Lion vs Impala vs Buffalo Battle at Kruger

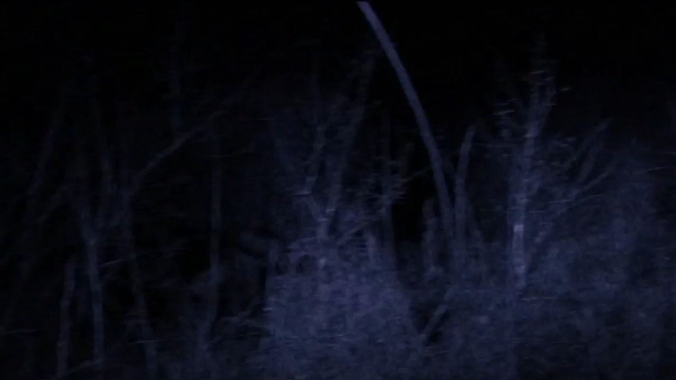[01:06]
Lions are their biggest enemy, responsible for 90% of buffalo deaths. But many lions die at the horns of these opponents.
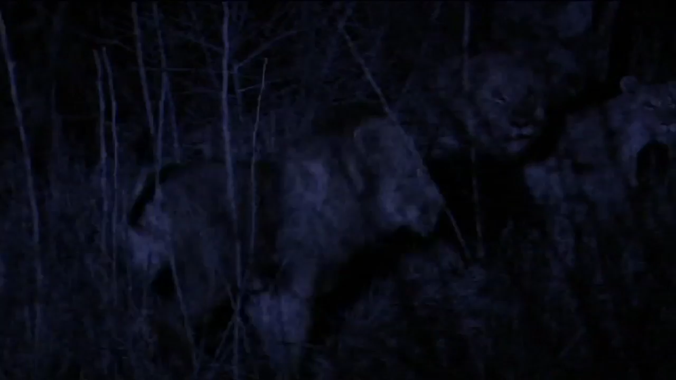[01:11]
What we're witnessing here is a herd of buffalo basically telling these lions, we know where you are,